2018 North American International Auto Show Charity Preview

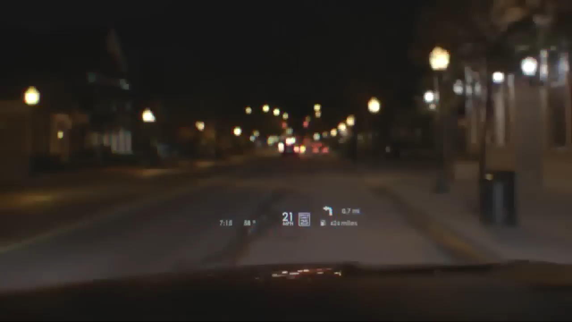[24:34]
Our head-up display, which is the biggest and brightest of any head-up display in its class, gets right in line with your vision on the road.